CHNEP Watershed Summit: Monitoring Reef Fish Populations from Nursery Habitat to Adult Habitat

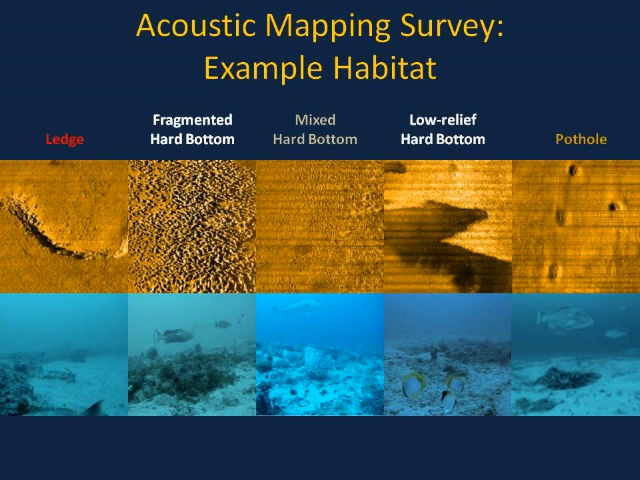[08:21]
People have found if they cage a red river, over sand bottom, they'll actually create habitat. They'll make a huge bottle, for themselves to lay in. So even these features, we can pick them up on the side scan sonar. So now we've got a place to go. And so, one of the gears that we set there,